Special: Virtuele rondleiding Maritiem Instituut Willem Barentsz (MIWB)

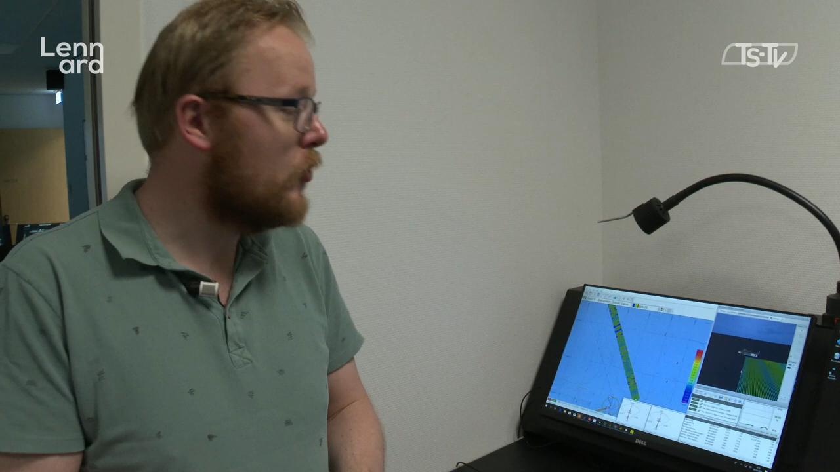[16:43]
Om te kunnen zien hoe mijn data, dat die er dus ook goed uitziet om zo te zeggen. Nou, deze simulatoren, daar zijn we nou op het moment mee bezig. En die gaan we dus dan eigenlijk connecten met dus dan de grote simulator die je net hebt gezien.